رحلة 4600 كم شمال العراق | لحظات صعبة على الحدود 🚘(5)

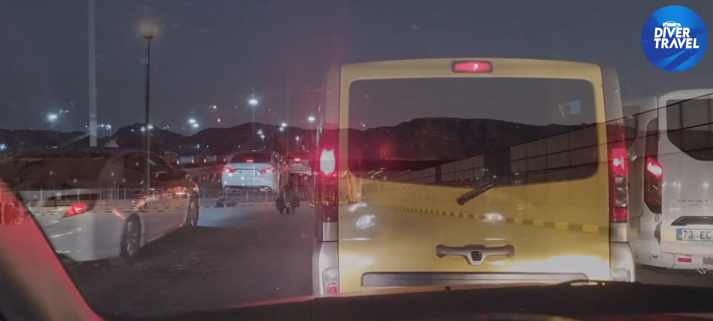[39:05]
اليوم إخواني بحدود إبراهيم الخليل زحمة
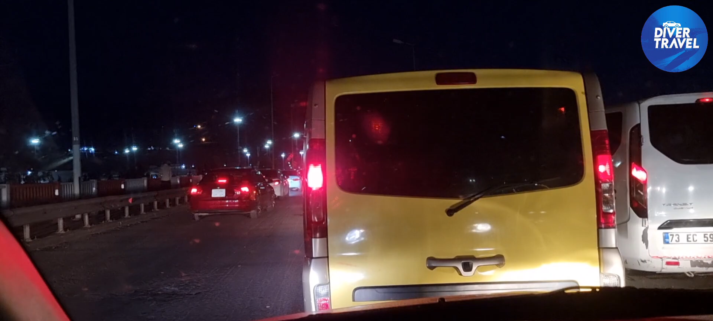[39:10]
كتير على حدود العراق خلصت الحدود التركية ما شاء الله بخمس دقائق لكن حدود العراق من ناس فوق بعضها
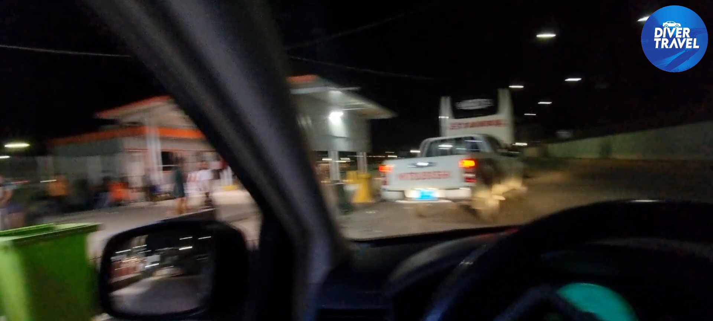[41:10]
زحمة وناس أطفال ناطرين لحتى يفتح الخط للحدود التركية الخط